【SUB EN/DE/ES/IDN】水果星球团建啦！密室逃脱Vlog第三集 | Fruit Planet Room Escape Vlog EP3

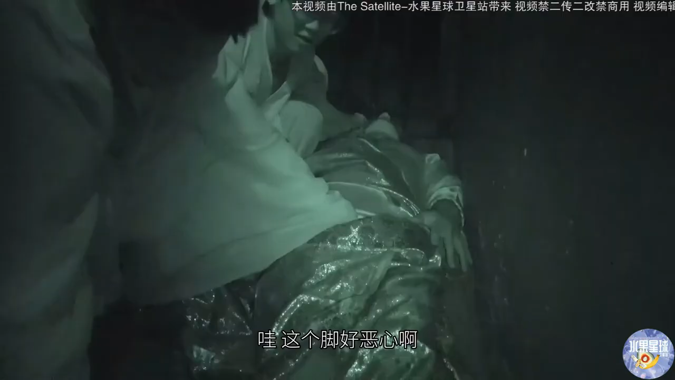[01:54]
来，哇，这个脚好恶心啊！ 在口袋，在衣服的口袋 是硅胶的， 衣服口袋。 别在那些乱七八糟的地方找。 可是他衣服 什么叫乱七八糟？
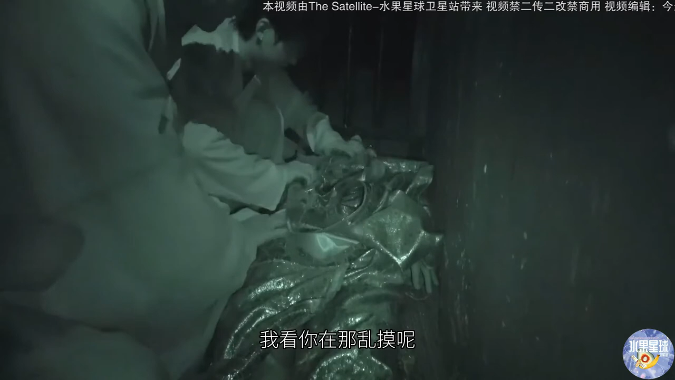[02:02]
你我看你在那儿乱摸呢。 我们把它翻一个面，哎， 在这里 手下面有一个。 有一个佛 观音， 把灯关了。 哦，把这个佛放在这个地方。 哇，这样。